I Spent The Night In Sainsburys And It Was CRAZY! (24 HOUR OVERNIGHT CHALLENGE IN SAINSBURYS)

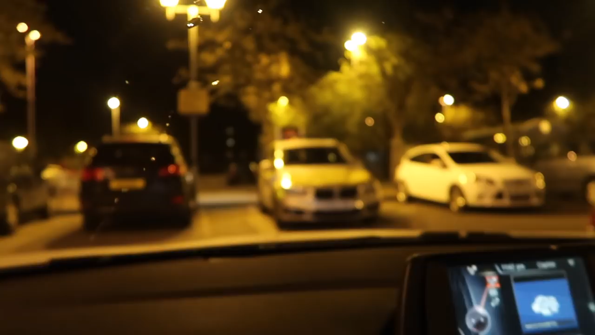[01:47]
as you can see the worst possible cars in front of us right now so if I get caught tonight I got about